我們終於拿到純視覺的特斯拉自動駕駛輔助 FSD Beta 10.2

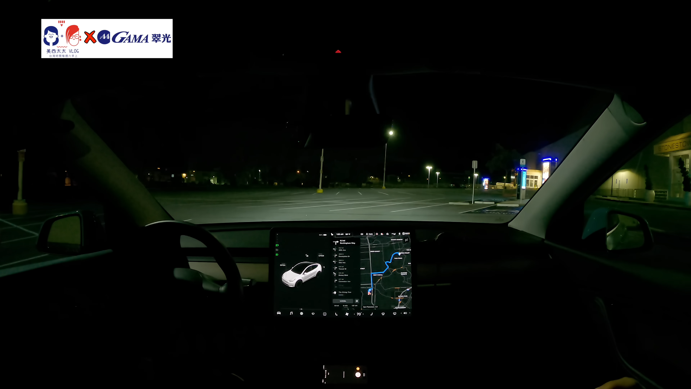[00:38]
这时候他还没有办法这个要拿走吗?你看他现在没有方向盘他得先走一点点他们不可能帮你倒车对,重点就是倒车不行现在也还没有
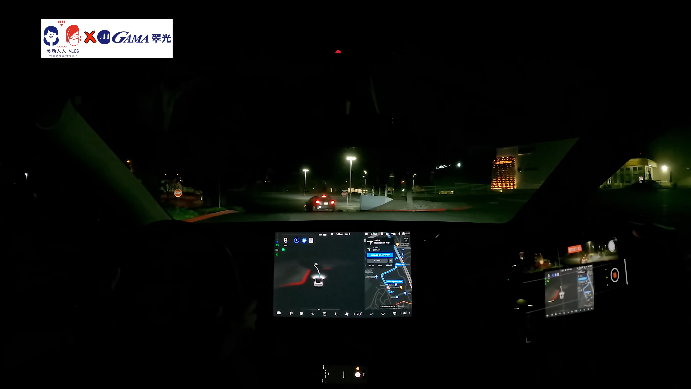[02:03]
然后前面有个stop sign刚刚从这里冲上来有吓死我他就在路中间要准备左转OK也是蛮蛮随性的讲完之后立刻靠右他要去哪里啊?不知道他找不到出口出去他刚刚那个要左转的地方出不去对所以他现在找了另外一个要出去
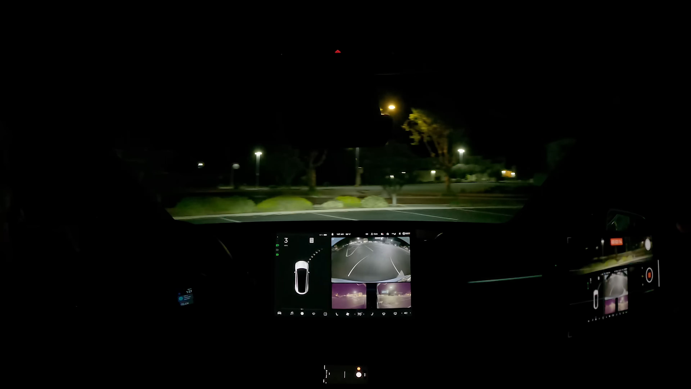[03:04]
对于标线没有很清楚的地方还是有他哪里对尤其在parking lot里面这个出口出去跟进来他实在是找不到路
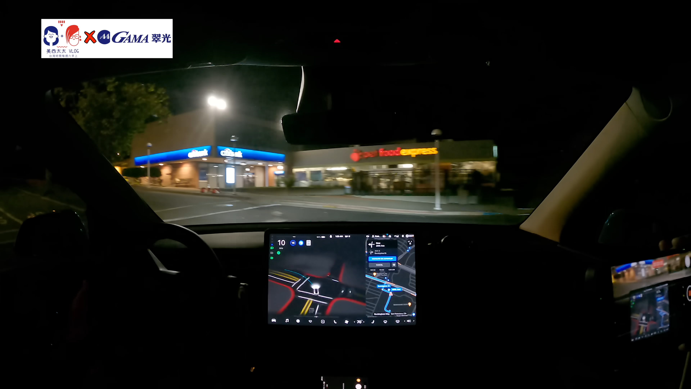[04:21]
还是很剧烈对然后又要右转然后他选择是要变道这路其实都超难开的因为标线都非常随性我觉得然后我们要走到最最最最左边一道他需要这样立马切